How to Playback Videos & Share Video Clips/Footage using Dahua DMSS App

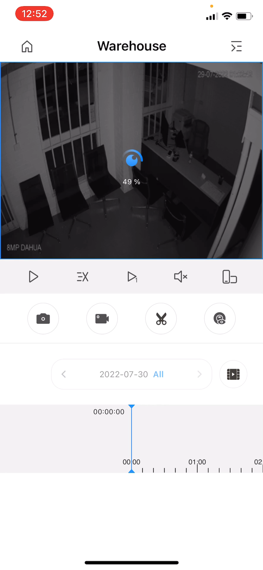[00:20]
we can go to the desired footage by selecting the date and time i'm going to select 3 am and if you want to trim this part or you want to share this part of the clip you just have to hit scissor icon and start the play button and i will let it slide for next 30 to 40 seconds depending on the on your requirements